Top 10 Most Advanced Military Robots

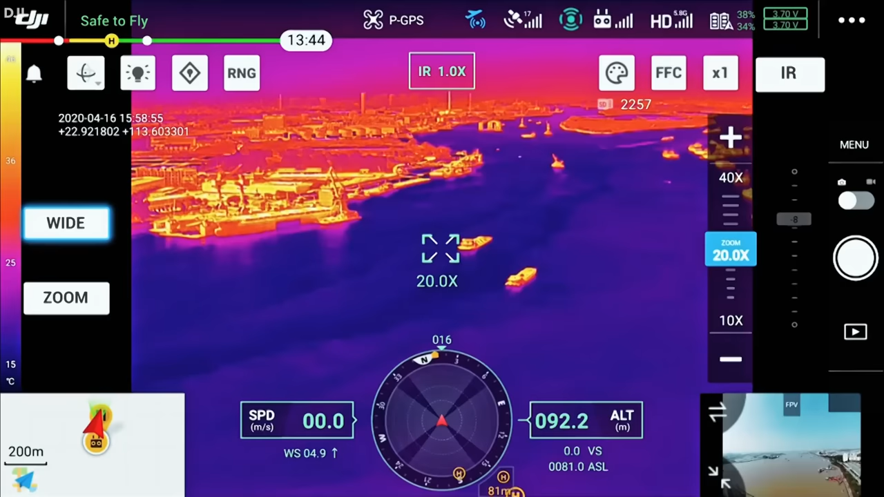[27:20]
providing detailed visual information and capturing critical data in various lighting and environmental conditions.